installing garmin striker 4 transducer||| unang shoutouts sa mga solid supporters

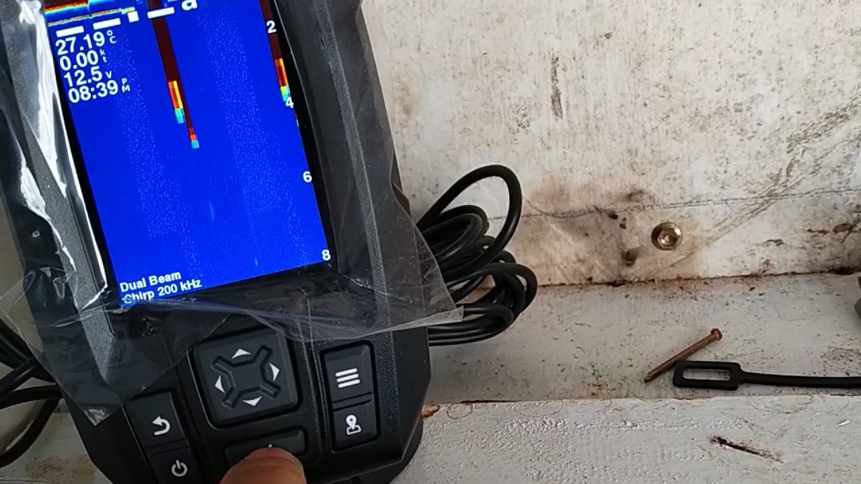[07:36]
On screen: water 27.19°C
So, itong settings na to mga Kasper Katak. Itong ganitong sitwasyon.
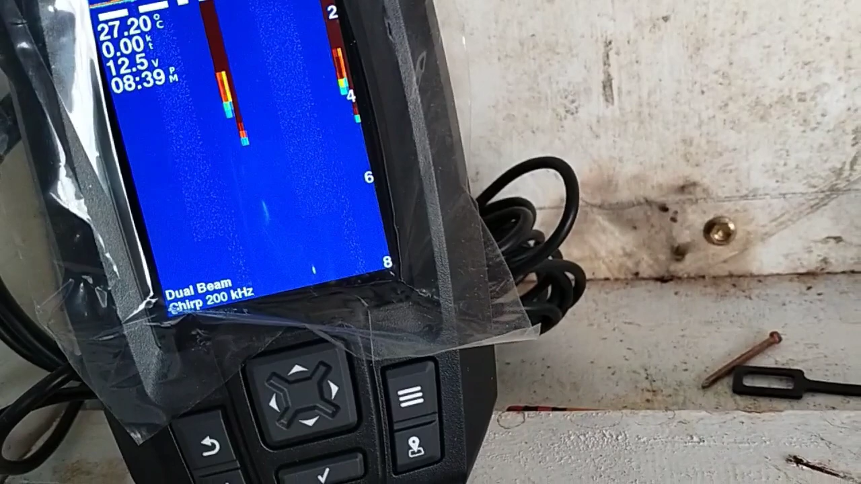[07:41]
On screen: water 27.20°C, speed 0.00 kn
Naka-automatic yan lahat. So, kailangan i-manual.
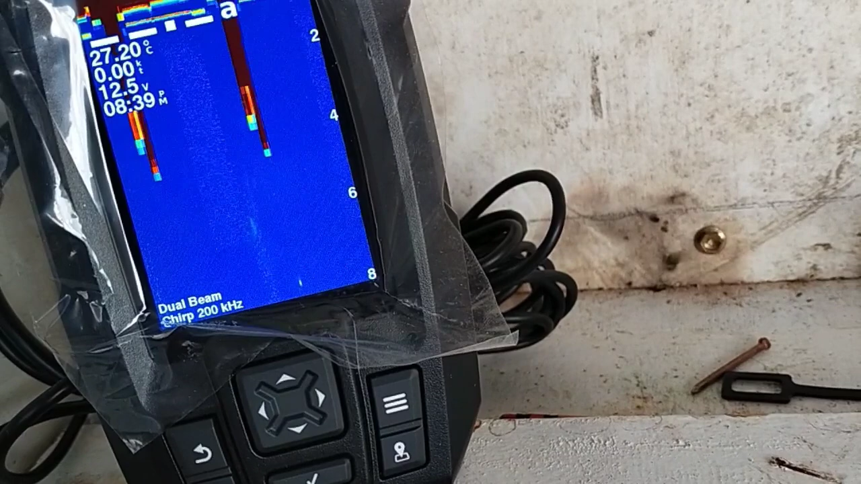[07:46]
On screen: water 27.20°C, speed 0.00 kn
Manual setting natin. Dito tayo sa menu.
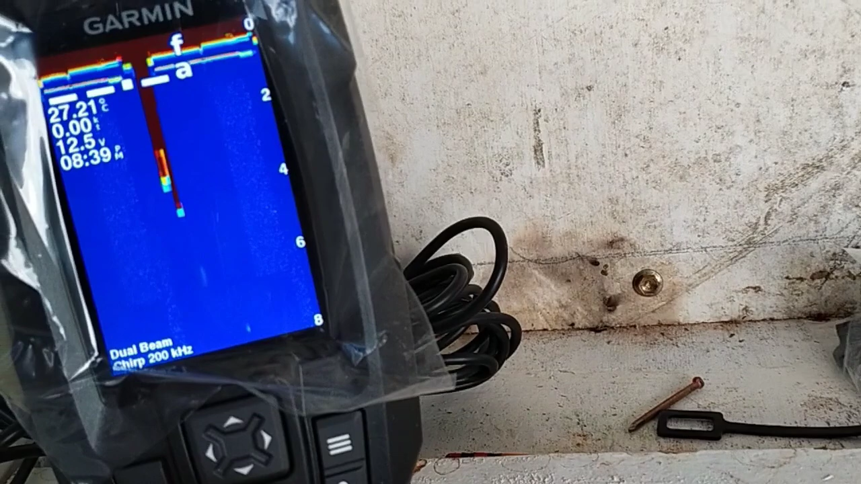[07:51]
Menu, ayan. Then, ang gain. Ang range.
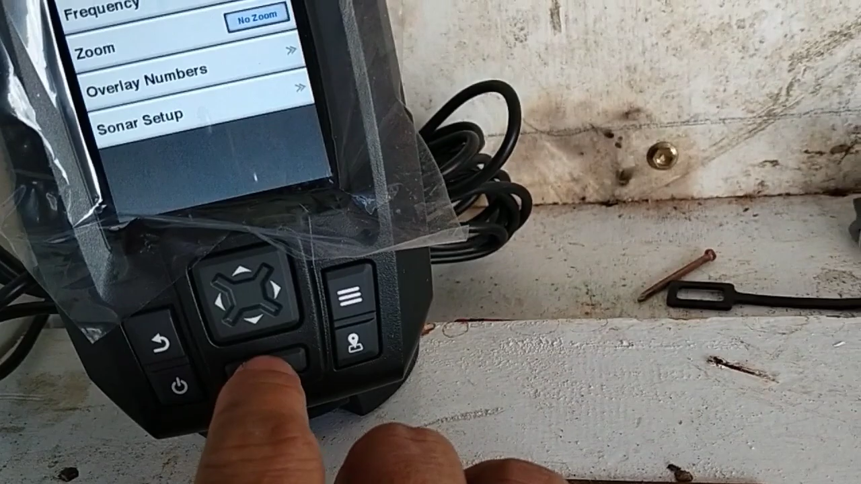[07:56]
Range muna tayo. Huwag na manual lang natin.
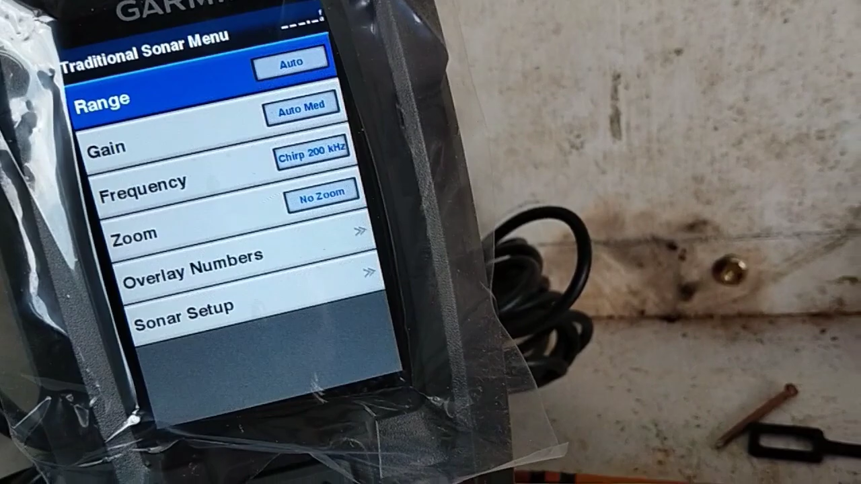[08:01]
Kailangan nasa 40 or ikaw na, depende na sa iyo kung ilang dipa yung gusto mong abutin.
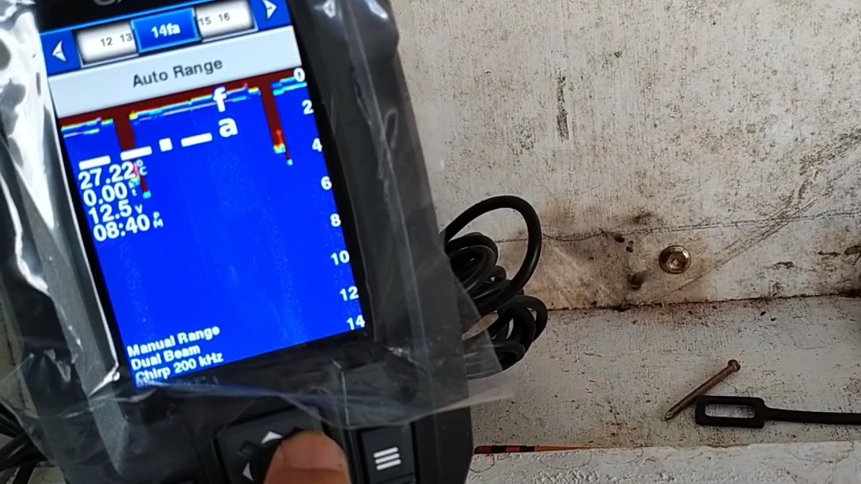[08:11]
Yan. Then okay na yan, back.
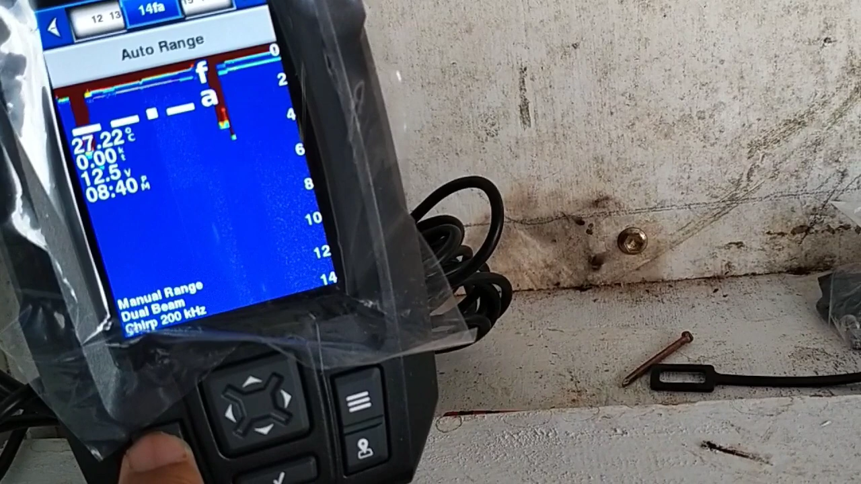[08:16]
Then sa gain, huwag natin gamitin auto, kailangan manual pa din.
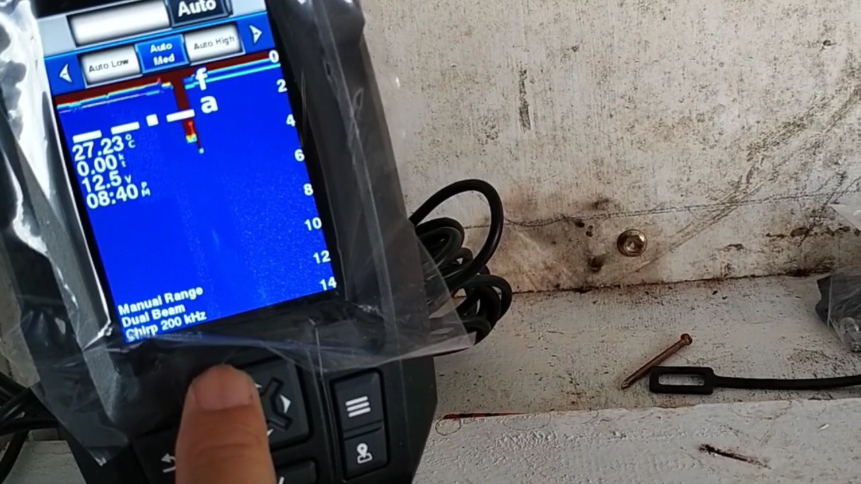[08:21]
On screen: water 27.23°C
So lagay natin sa 50% lang. 50%.
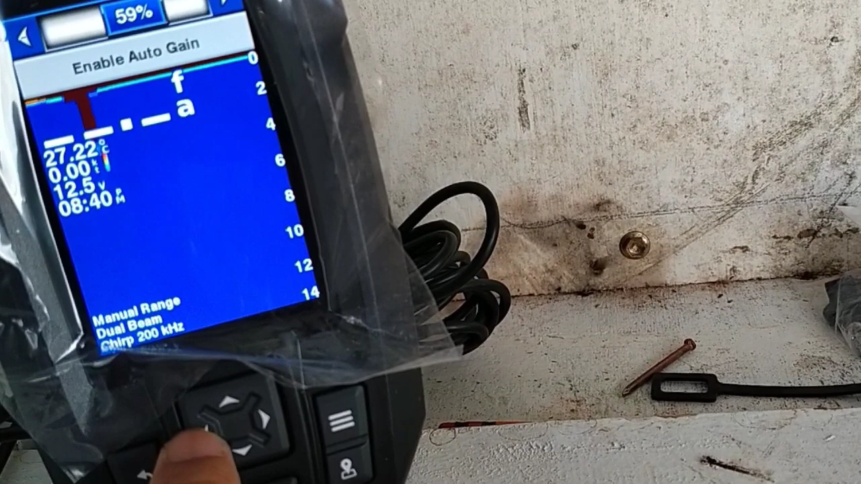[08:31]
Yan. So check. Then menu, sonar setup tayo.
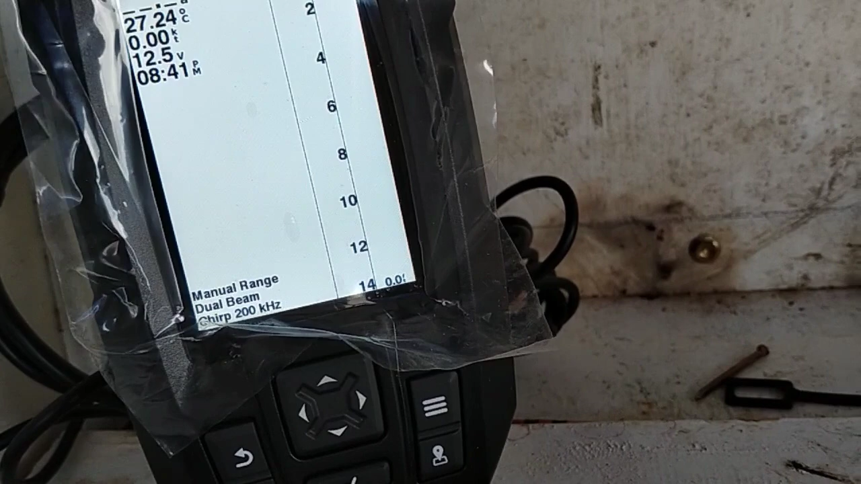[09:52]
On screen: water 27.24°C
Check natin yung color mode. Palitan natin ng night colors.
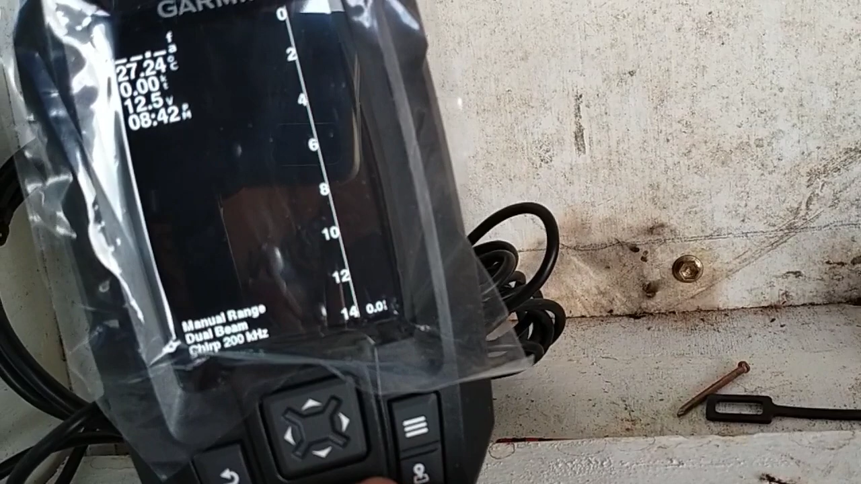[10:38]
Palitan natin yan ng ano, ng